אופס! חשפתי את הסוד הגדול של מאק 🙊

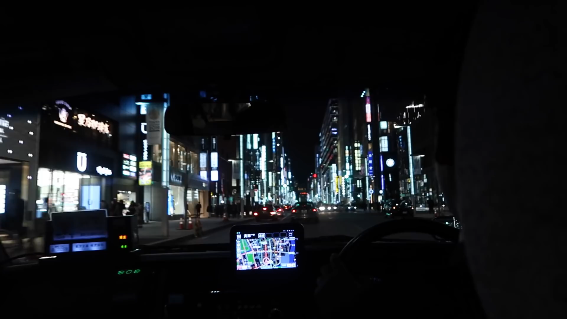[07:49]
תראו כמה אור יש עליי מהמגדלים, כן? אמצע הלילה, זה מדהים.